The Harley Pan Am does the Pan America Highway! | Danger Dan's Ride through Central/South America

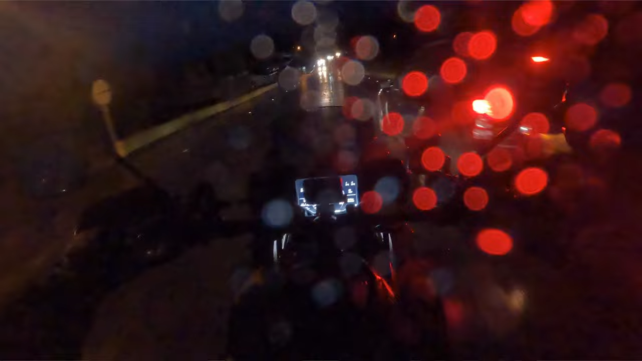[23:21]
When I take off in El Salvador, it was dark and I had an hour to go, like to get to this hotel that my buddy told me about.
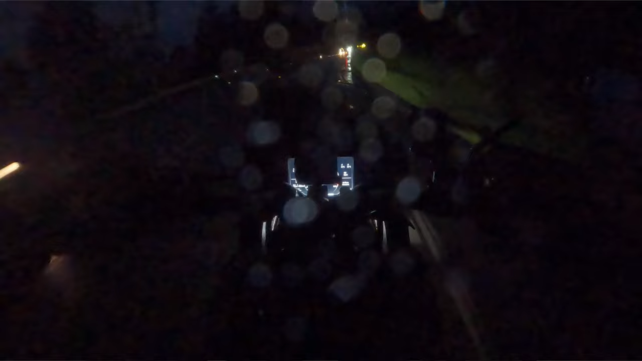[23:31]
And there's traffic, just 18 wheelers lined up on this side of the road, going to Guatemala, and I'm in this lane. And it was the craziest ride ever because these 18 wheelers are like passing each other. Like once I get past all the traffic, now they're like fighting to get up front. I remember going down the road and an 18 wheeler is like passing another 18 wheeler.
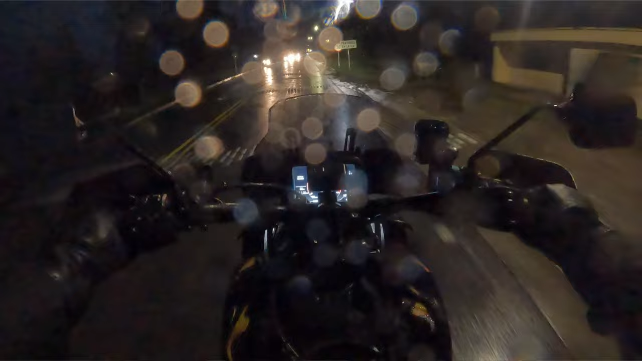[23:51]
So I get over to the shoulder and there's a dude on a pedal bike on the shoulder. I'm like, are you kidding me right now?
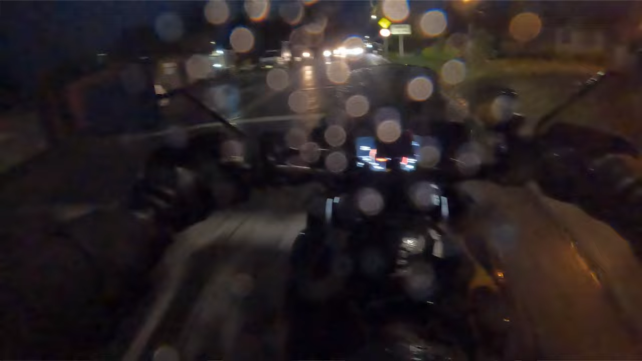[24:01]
And I'm like, I split a pedal bike on the shoulder and two 18 wheelers on a road that's. And it's dark. And it's dark. And that ride through El Salvador is just nuts. Like riding at night. I try not to do it. Like I literally, like there's, I just try not to do it. Yeah. I'm the same way. I don't like it. Like there's no need for it. Especially on familiar territory, right? Like. The third world country? Yeah. Yeah. They don't even care about you. Yeah. They paint the front of them so that you will stay away from them.